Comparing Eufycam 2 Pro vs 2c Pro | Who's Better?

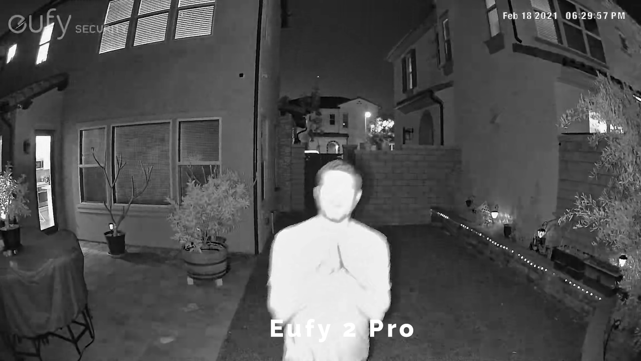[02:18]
All right, here are the night shots with both cameras right now. This is as dark as I can possibly get it with the
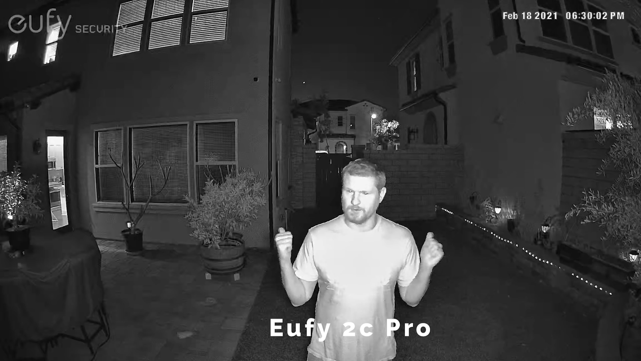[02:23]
girls in the house still watching TV and coloring. But this is what it looks like with the infrared night light turned on for both of these cameras. I'm going to walk all the way back and forth and show you guys what it looks like.
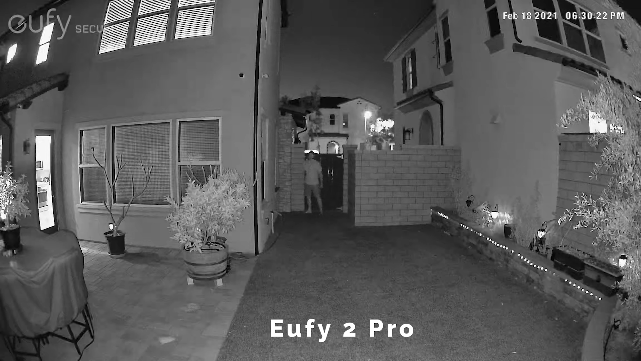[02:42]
All right, so that gives you an idea of what the camera looks like all the way from 35 feet away to about four feet away right now. So what do you guys think? All right, even though the EufyCam 2 Pro doesn't have a spotlight in it, I wanted to show you guys what the difference was with the 2C having the spotlight and the 2 not.
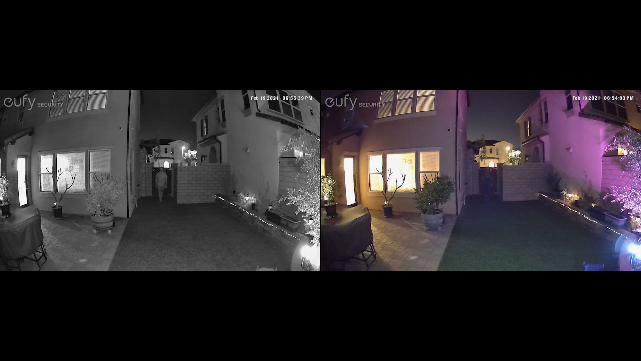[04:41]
The only difference to me was the spotlight in the 2C Pro and that colored night vision. Personally, for me, I thought that that was just totally worth it. So if I'm comparing these two cameras together,
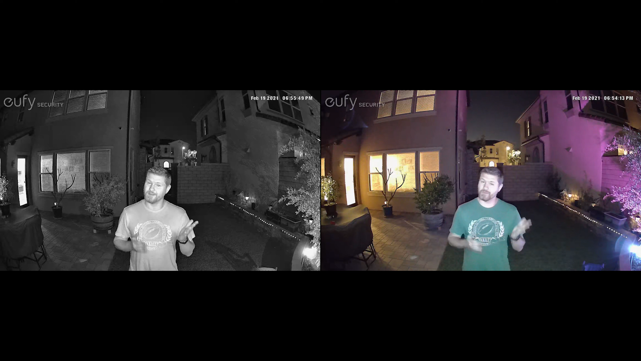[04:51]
getting half of the battery life, but being able to have that spotlight and the colored night vision, I thought was worth it.